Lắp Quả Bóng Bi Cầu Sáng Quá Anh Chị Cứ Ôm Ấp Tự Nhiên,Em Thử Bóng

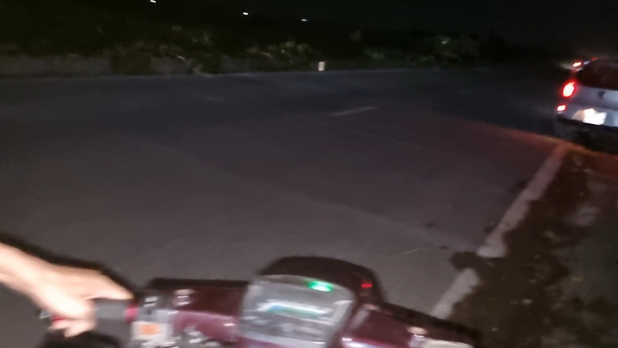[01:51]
Rồi em để ngay Chế độ này Đây là cái chế độ vàng anh em này Chế độ vàng trắng này
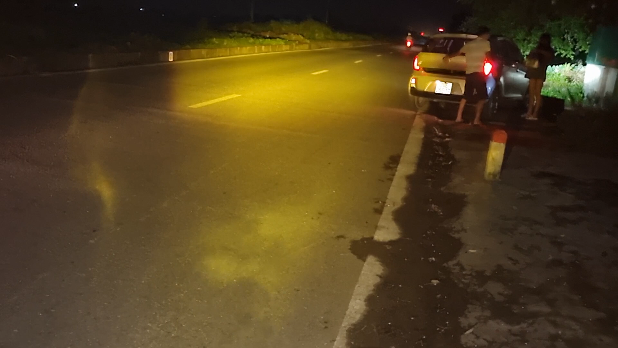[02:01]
Em thì nó lại thích kiểu như là Cái quả bóng Cái quả bóng bi cầu này của chúng ta ấy Thì nó có chế độ trắng và vàng Anh em ạ Thì chúng ta có thể lộn Lộn
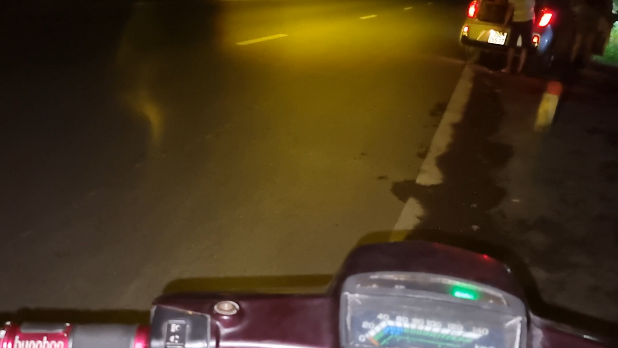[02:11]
cái bi cầu này Anh em nhìn này Thì chúng ta lộn lên lộn xuống thôi Anh em thích vàng
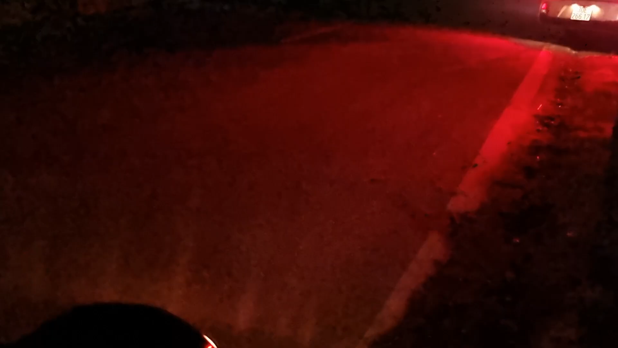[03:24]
Đấy Đây là Chữ nhìn thấy đèn ô tô Nha Còn anh em chúng ta Bật cái đèn chế độ này lên Thì anh em nhìn thấy sáng không